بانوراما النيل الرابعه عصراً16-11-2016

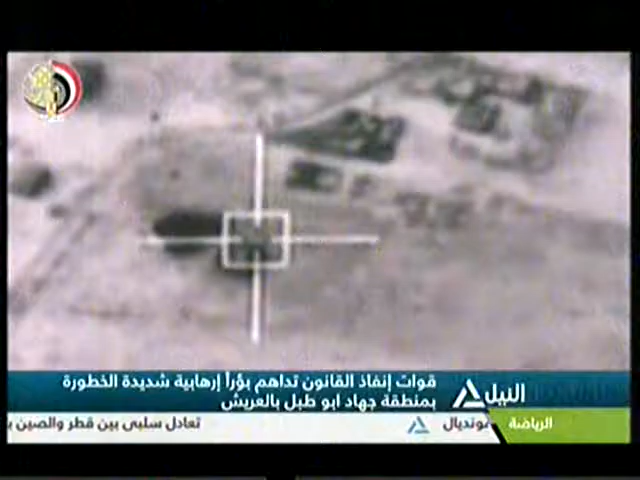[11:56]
التي استخدمتها العناصر الإرهابية في الاختباء واستهداف
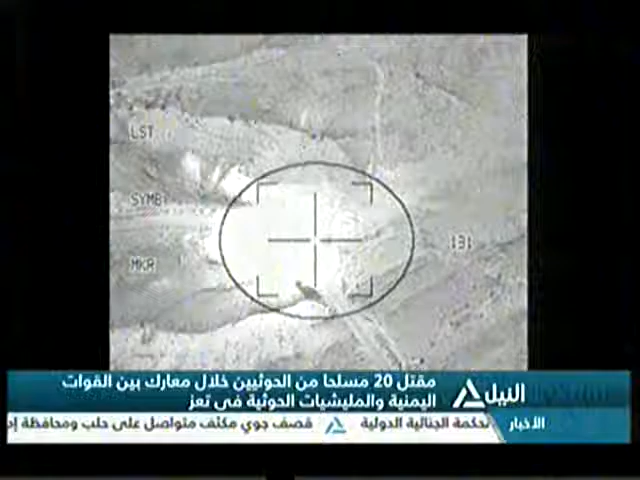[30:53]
التحالف العربي مواقع تابعة للحوثيين بالعاصمة اليمنية صنعاء وأفاد شهود عيان أن الطائرات استهدفت كلية الهندسة العسكرية شمال شرق الصنعاء حيث